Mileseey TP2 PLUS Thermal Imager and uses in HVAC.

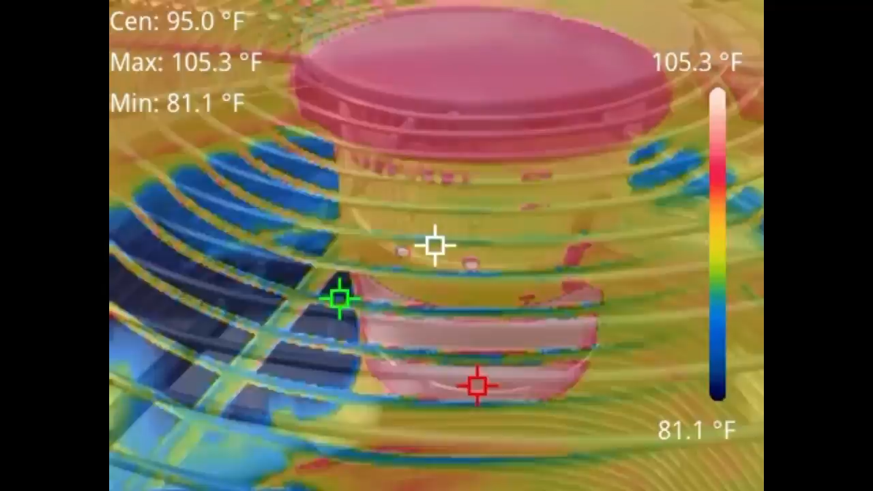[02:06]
On screen: max 105.3°F, min 81.1°F, scale top 105.3°F, scale bottom 81.1°F
Then you can check your condenser coil.
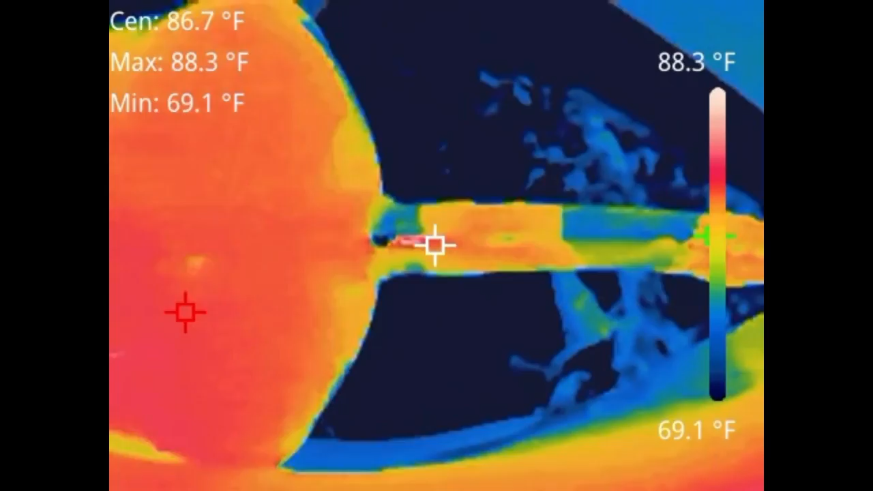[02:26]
On screen: spot 86.7°F, max 88.3°F, min 69.1°F, scale top 88.3°F, scale bottom 69.1°F
See that's 84 degrees on that side and we're at 84 degrees on this side so no restriction in this dryer.
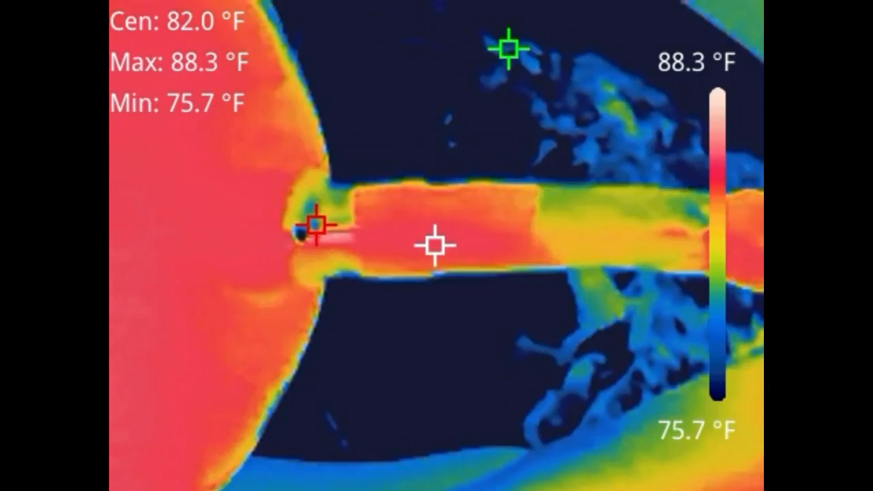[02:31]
On screen: max 88.3°F, min 75.7°F, scale top 88.3°F, scale bottom 75.7°F
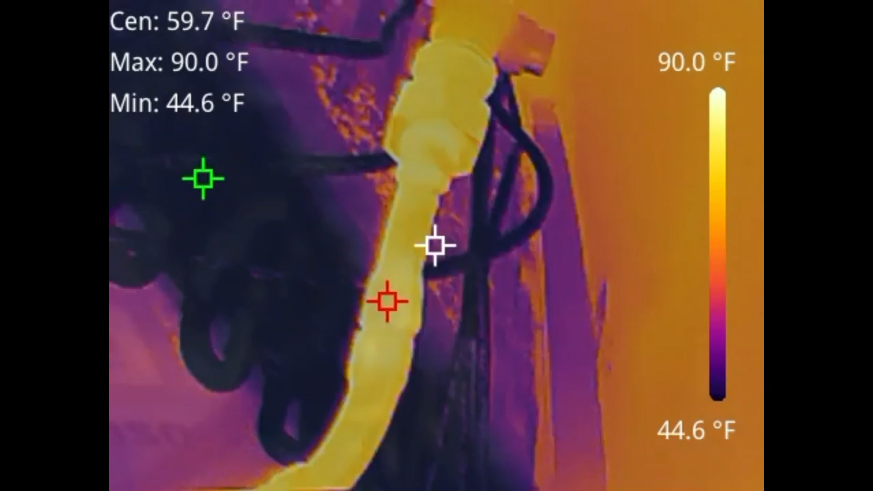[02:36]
On screen: max 90.0°F, min 44.6°F, scale top 90.0°F, scale bottom 44.6°F
And here we're looking at an evaporator coil. There's your liquid line coming into your TXV.
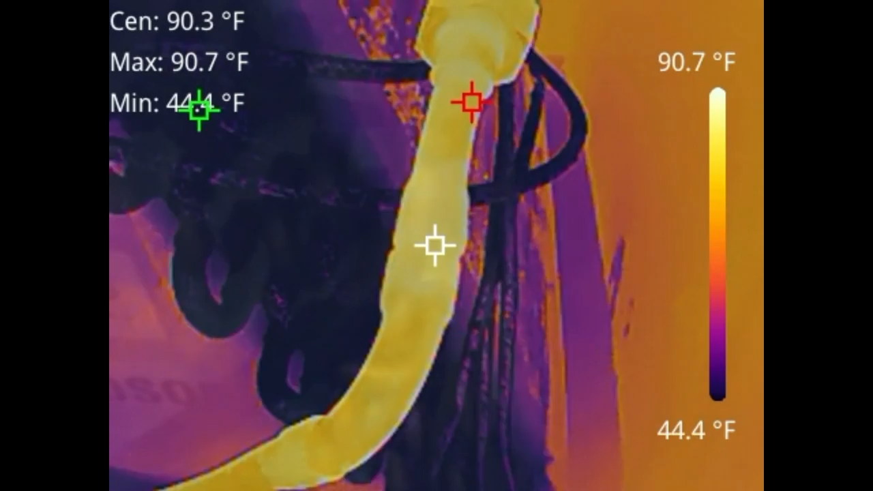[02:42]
On screen: spot 90.3°F, max 90.7°F, scale top 90.7°F, scale bottom 44.4°F
You can see the difference between that and your actual coil temperatures.
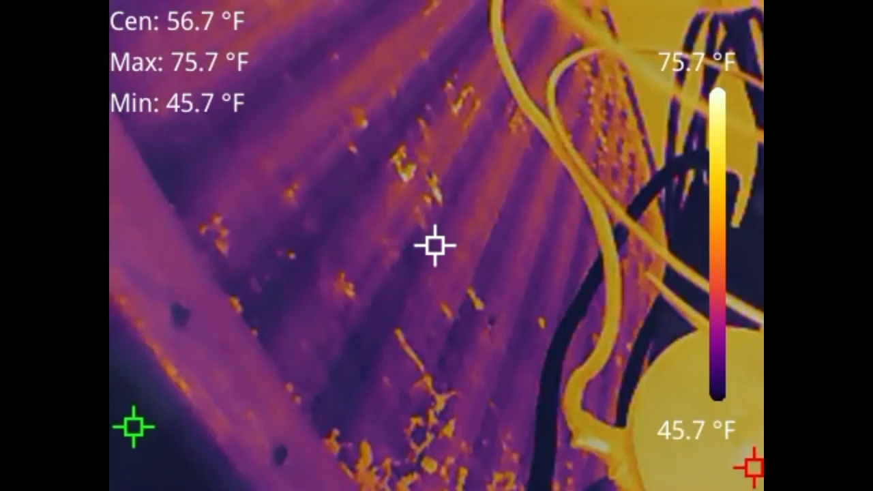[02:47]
On screen: max 75.7°F, min 45.7°F, scale top 75.7°F, scale bottom 45.7°F
This is a downflow coil so the reason you're going to see the top of this coil is drastically warmer is
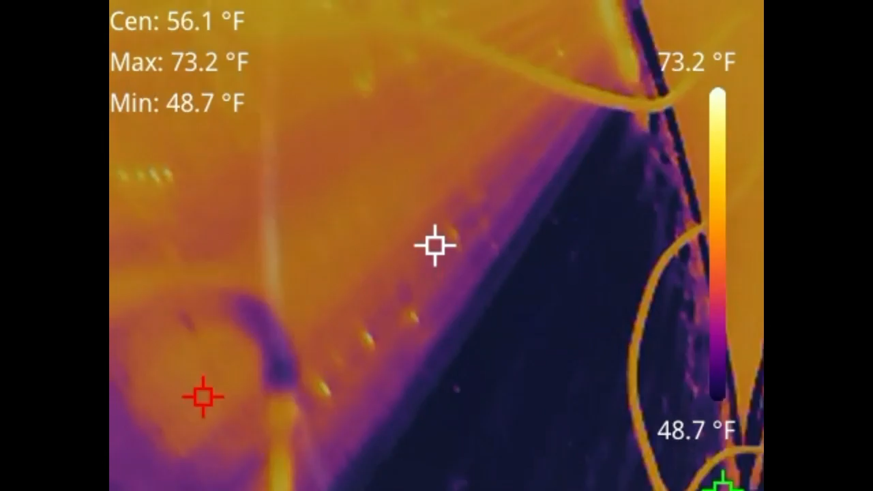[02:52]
On screen: max 73.2°F, min 48.7°F
that's going to be the return air coming in through the top of the coil and exiting through the bottom.
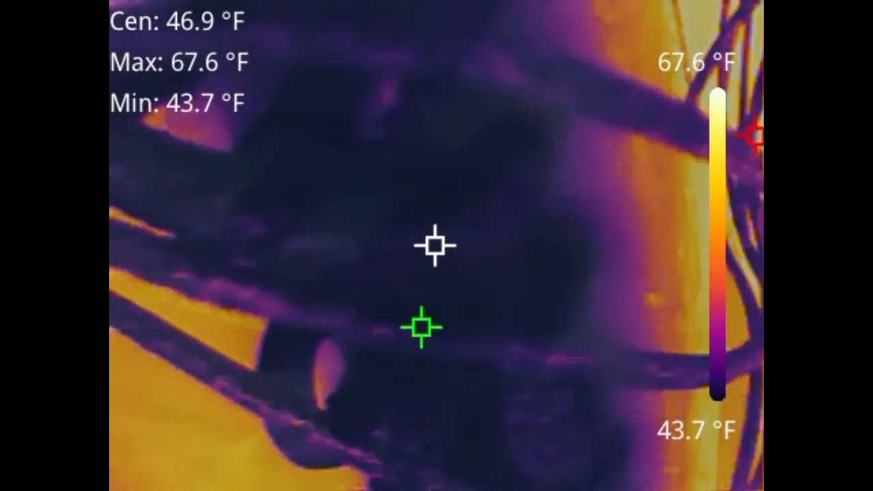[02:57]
On screen: spot 46.9°F, max 67.6°F, min 43.7°F, scale top 67.6°F, scale bottom 43.7°F
So just in case you were wondering. And then over here we've got a supply register.
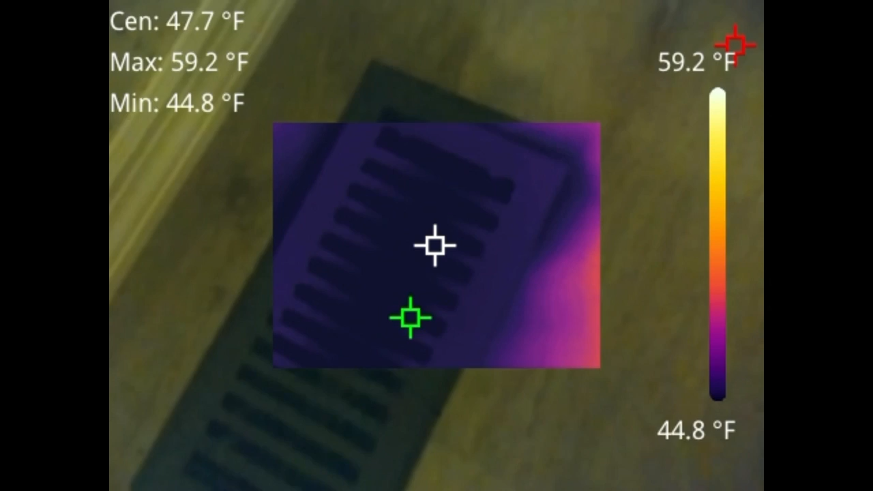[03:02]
On screen: spot 47.7°F, max 59.2°F, min 44.8°F, scale top 59.2°F, scale bottom 44.8°F
Another example of the picture in picture
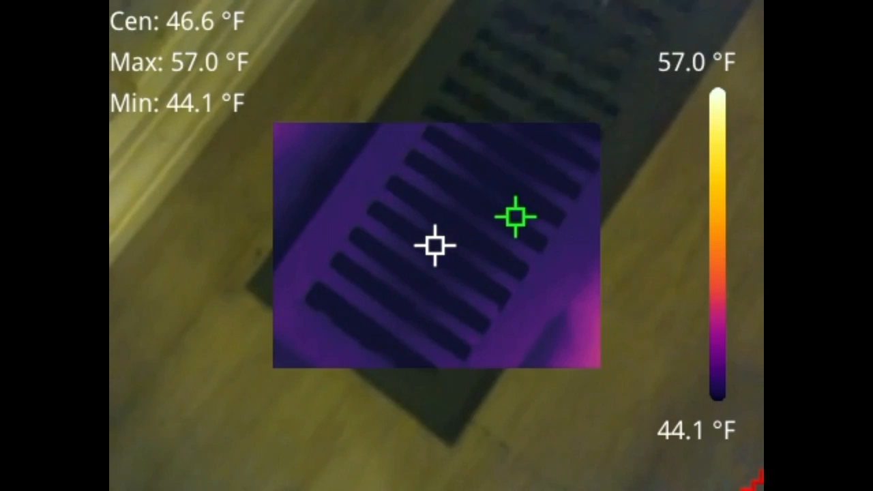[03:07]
On screen: spot 46.6°F, max 57.0°F, min 44.1°F, scale top 57.0°F, scale bottom 44.1°F
ability to kind of see what you're looking at while you're getting your temperatures in your image. All right so this is going to be a breaker panel. A breaker in the top right. The center portion of it is for the dryer which is running right now.
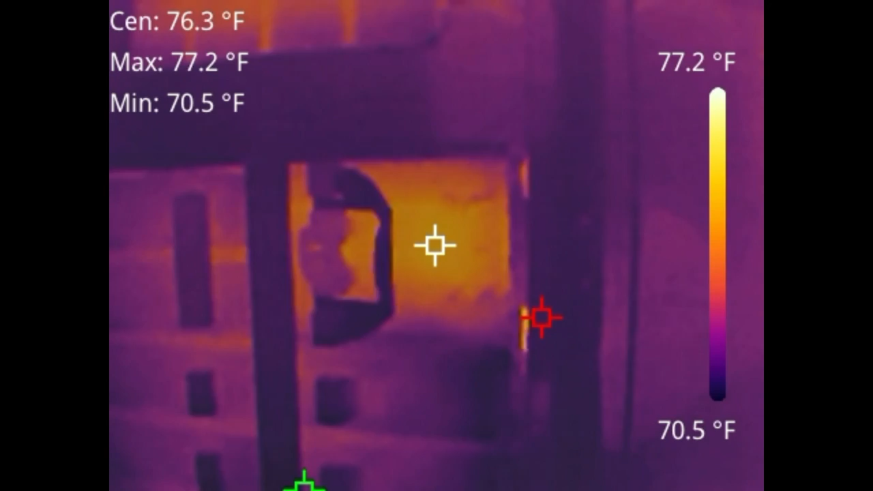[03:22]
On screen: spot 76.3°F, max 77.2°F, min 70.5°F, scale top 77.2°F, scale bottom 70.5°F
The outer sides are for the range. And you can see that. Here's a ceiling fan running and that motor gets a little warm when it runs constantly.
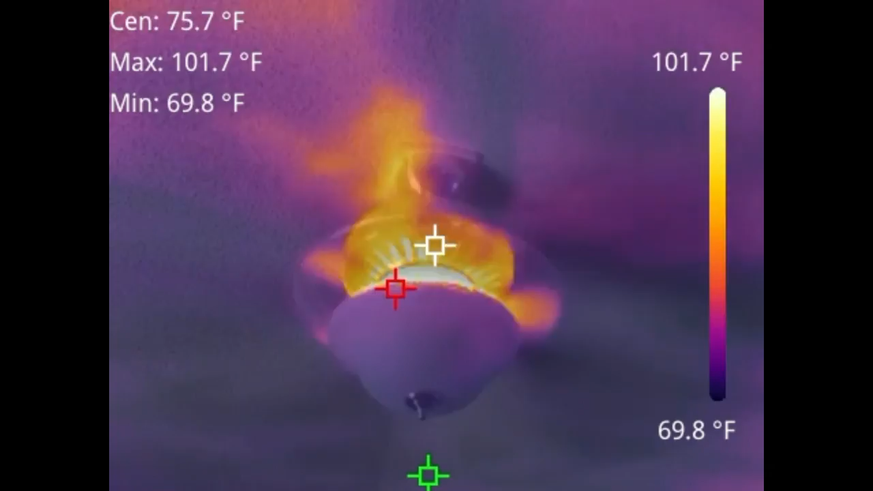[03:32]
On screen: spot 75.7°F, max 101.7°F, min 69.8°F, scale top 101.7°F, scale bottom 69.8°F
It stays around 102 degrees but it's just a good thing to look at. And obviously checking your doors for any kind of infiltration.
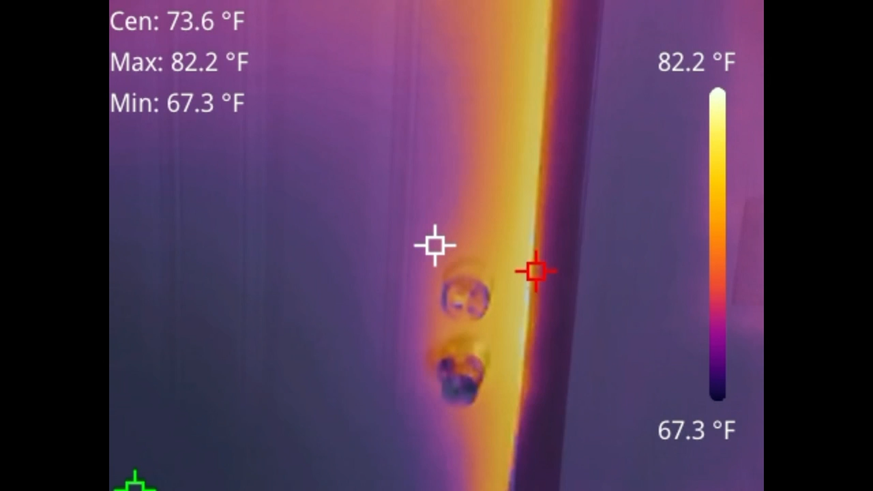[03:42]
On screen: spot 73.6°F, max 82.2°F, min 67.3°F, scale top 82.2°F, scale bottom 67.3°F
We need to upgrade the weather stripping around that door. Keep a little bit more of that air out. Help things be a little more efficient.
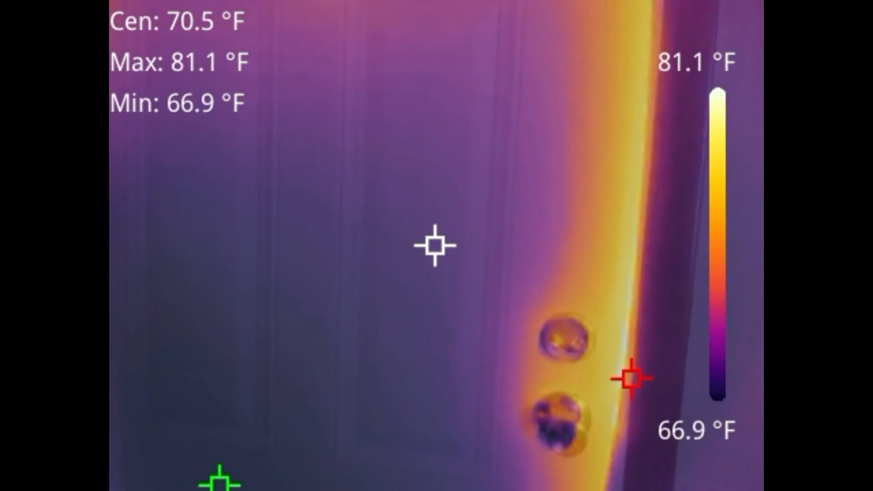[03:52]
On screen: spot 70.5°F, max 81.1°F, min 66.9°F, scale top 81.1°F, scale bottom 66.9°F
The door itself is 70 degrees. All right this is my dog Maddie and this is the digital image that records.
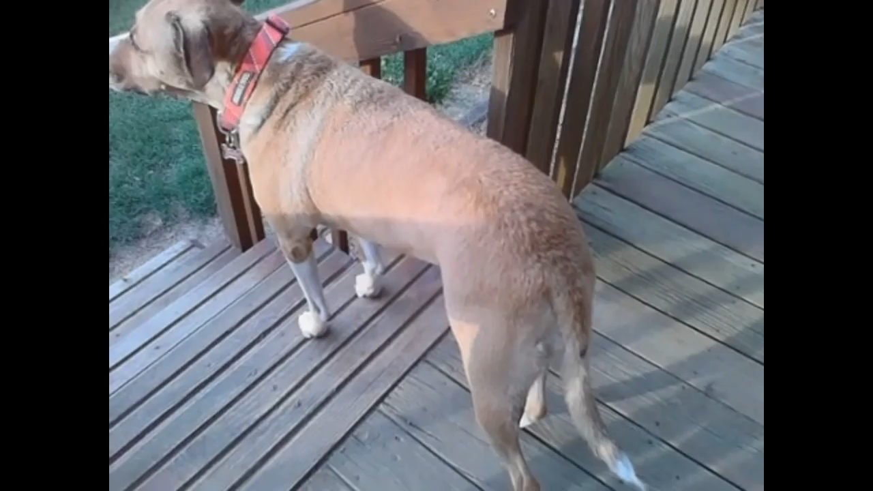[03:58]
And then after this you're going to see the full thermal image.
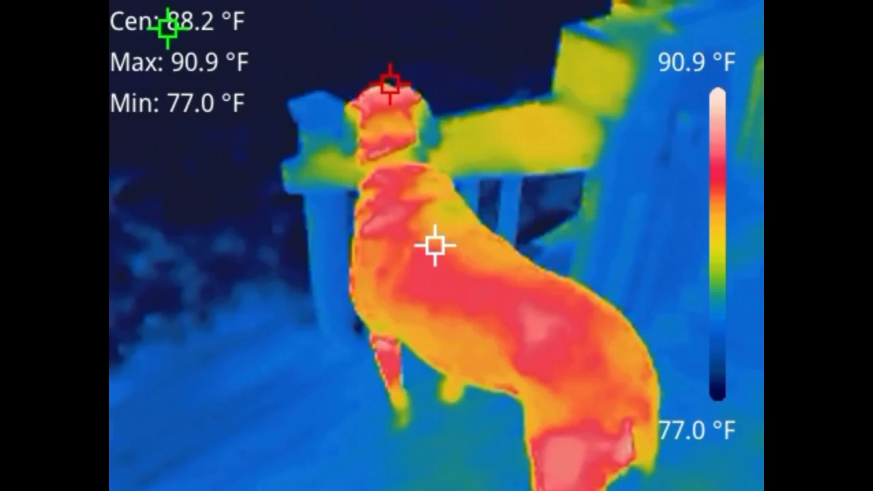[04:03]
Then after that you're going to see an overlay of the digital and the thermal image
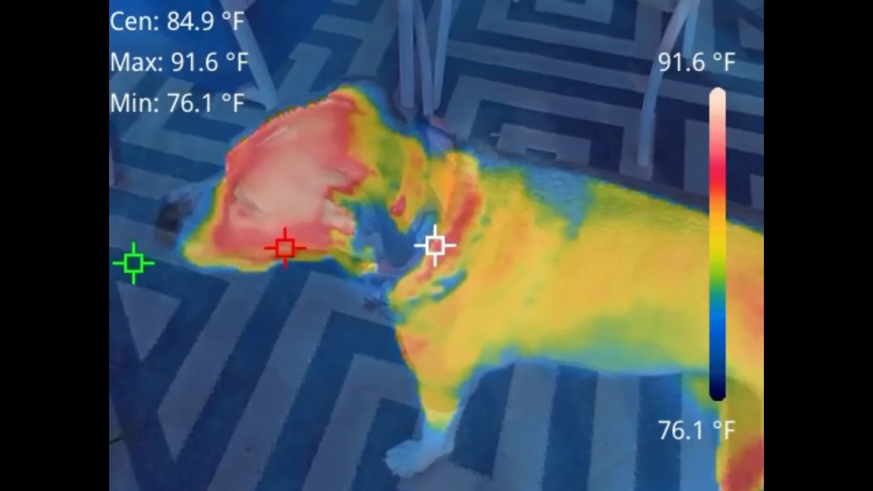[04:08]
On screen: max 91.6°F, min 76.1°F, scale top 91.6°F, scale bottom 76.1°F
that allows you to have a little bit more detailed visual of what you're trying to explain to the homeowner.
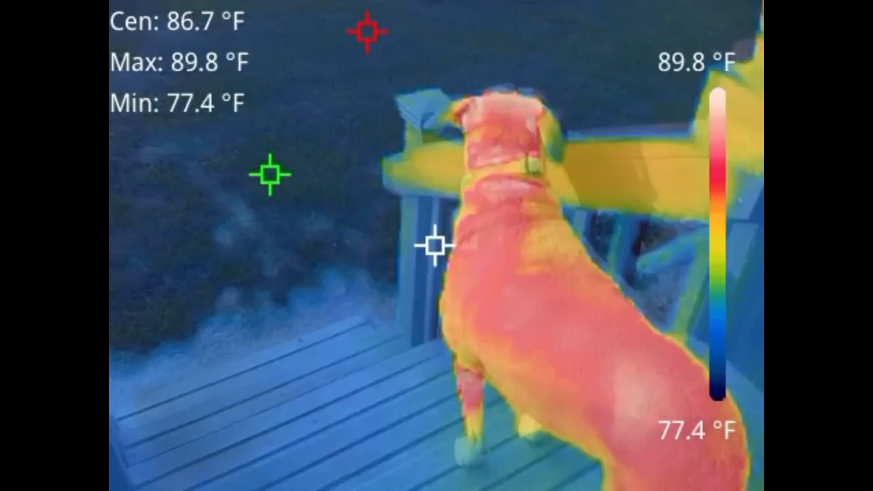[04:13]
On screen: max 89.8°F, min 77.4°F, scale top 89.8°F, scale bottom 77.4°F
We're going to go ahead and cover this thing real quick. It comes in this nice rubberized box.